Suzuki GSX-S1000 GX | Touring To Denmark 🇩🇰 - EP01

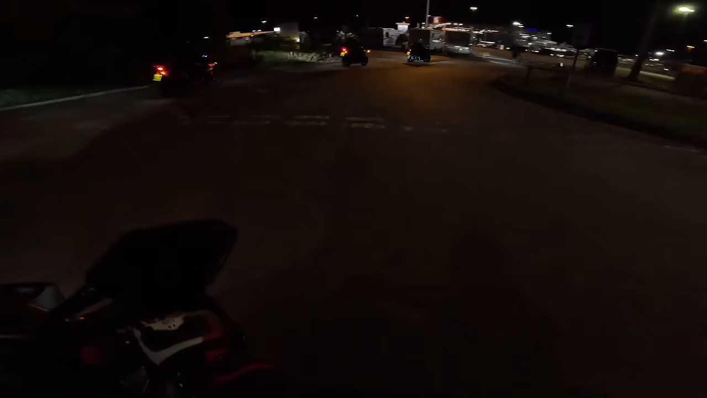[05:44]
There's the boat. Or the ship. Boat.
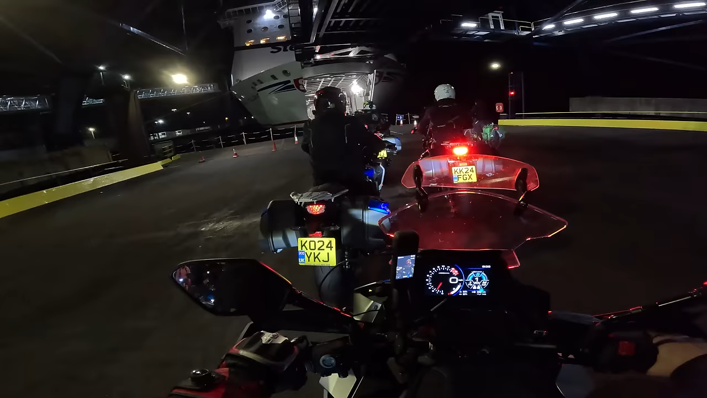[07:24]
A similar size to the, I'd say to the Brittany Ferries, which go to the, to Spain.
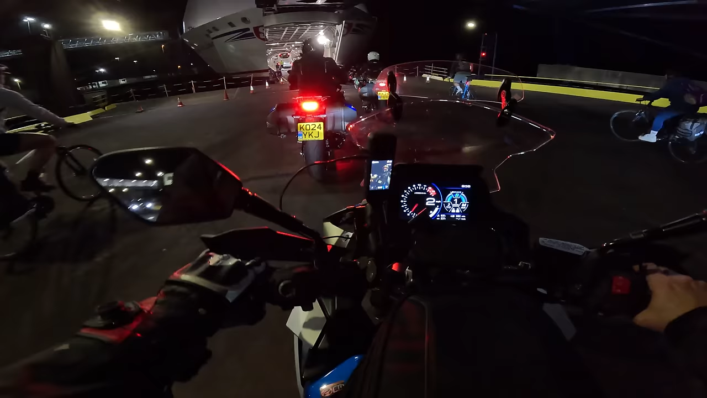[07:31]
Yeah, down to Santanderia. Looks a similar size to me.